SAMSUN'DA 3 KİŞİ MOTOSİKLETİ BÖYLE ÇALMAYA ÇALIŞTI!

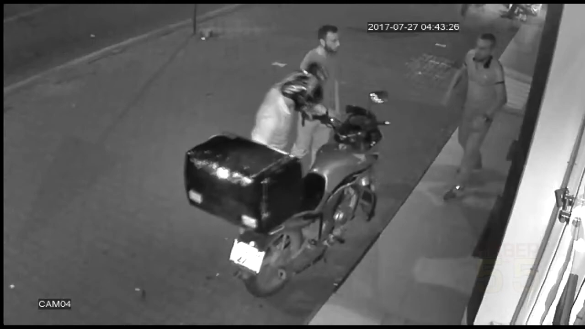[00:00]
Burada tekmelemeye başlıyor. Kıramıyor. Önce gidon kırılıyor ama kilidi kıramıyor. Ön direksiyon kilidi diğer motorlara göre biraz daha kalın. Tekmeliyorlar. Güçleri yetmiyor.
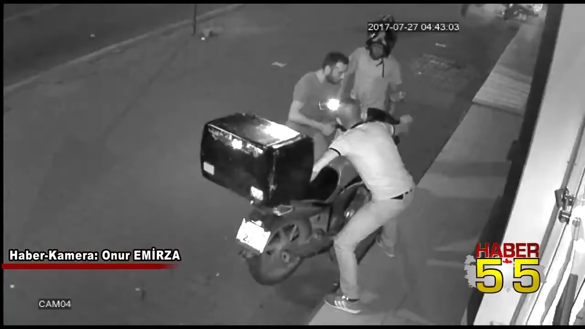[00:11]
Atakum ilçesinde bir lokantaya ait kurye motosikletinin gidon kilidini kırmaya çalışıp hırsızlık teşebbüsünde bulunan 3 genç güvenlik kamerası tarafından böyle görüntülendi.